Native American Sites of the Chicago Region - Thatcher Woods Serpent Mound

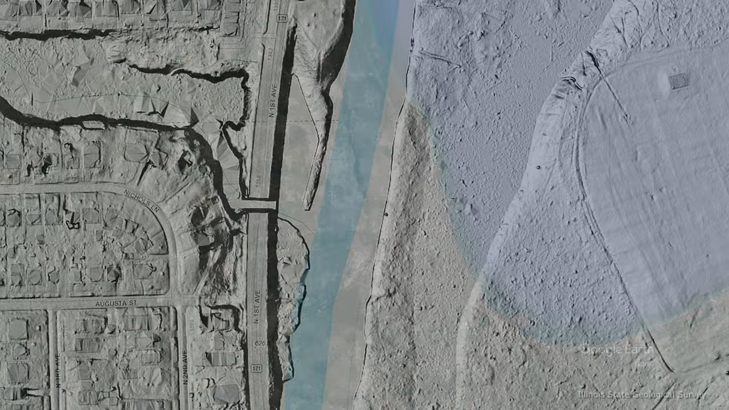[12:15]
Our assessment indicates that the site is just north of the line extending from Augusta Street to the west in Maywood and Augusta Street to the east in River Forest,
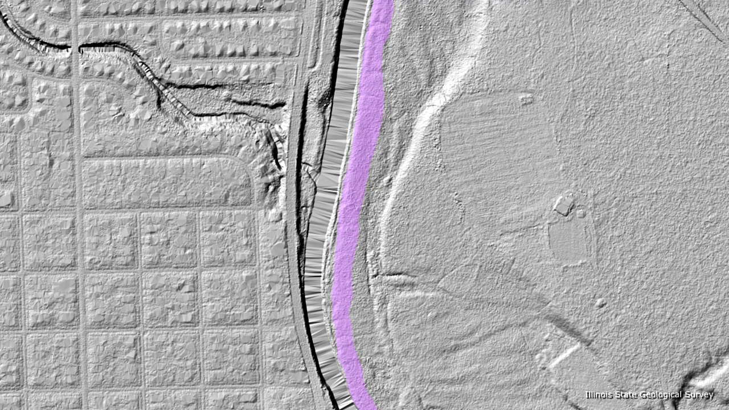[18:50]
In fact, it is located on a low rise within this floodplain, which runs parallel to the riverbank,
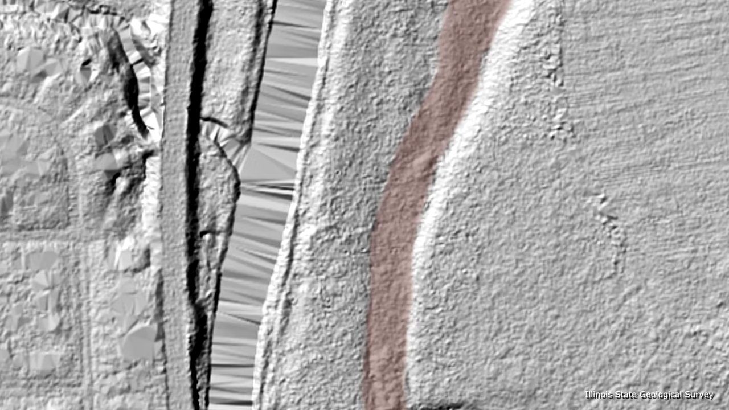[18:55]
the ground falling away to the east before rising up again to a broad terrace, the large grove that includes the Thatcher Woods picnic area and pavilion.
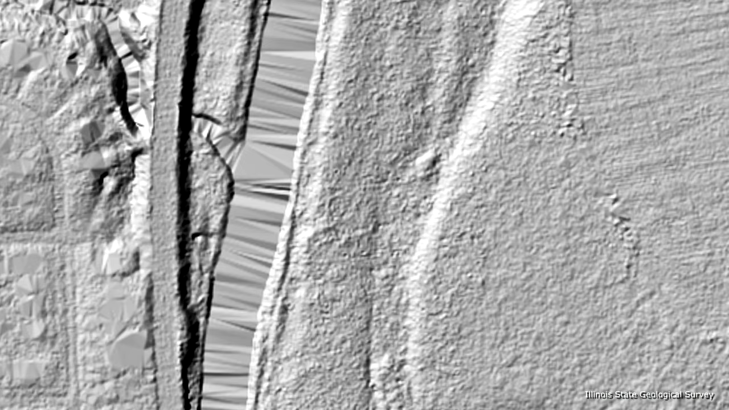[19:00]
The Thatcher Woods Serpent effigy location has likely seen a significant number of flood events over the past 1,000 years or more.
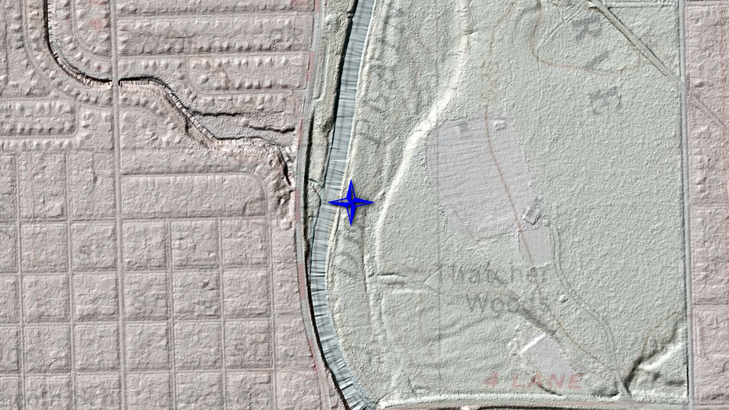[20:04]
its earlier course being the dry channel that is evident to the east of the effigy today. Then, during the 1830s, the river began shifting, meandering to the west of the effigy feature,
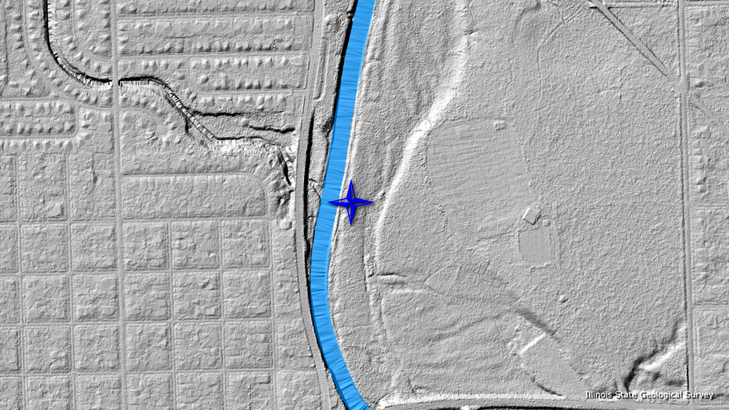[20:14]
where it has remained to this day. You can still see the earlier Eastern River Channel clearly in LiDAR images for the area.
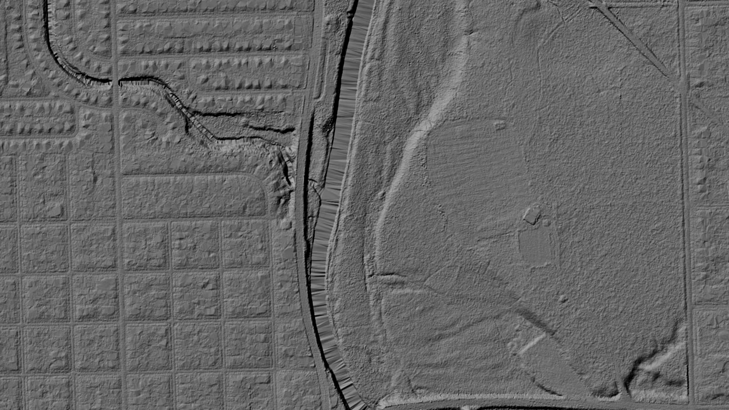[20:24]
Based on the alluvial deposits across this floodplain basin, this is likely a process that has continued for hundreds of years or more.